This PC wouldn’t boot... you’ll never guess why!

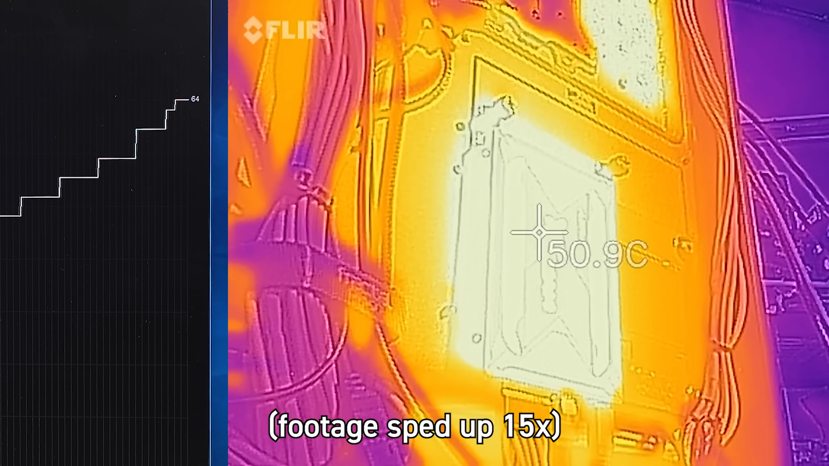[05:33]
On screen: spot 50.9°C
And we filmed it both with the camera pointing at the chart, which is an MSI afterburner using hardware monitor for or grabbing the smart info off the drive. And then we used the thermal camera to kind of see what was happening to the casing of the drive with that chart. So we could see interior and exterior temperatures. And right as right around the time we get to about 60, high fifties, low sixties, we start seeing the degraded performance. Once we hit like 63, 65, you get what we have here, which is a completely dead system simply because of the LEDs.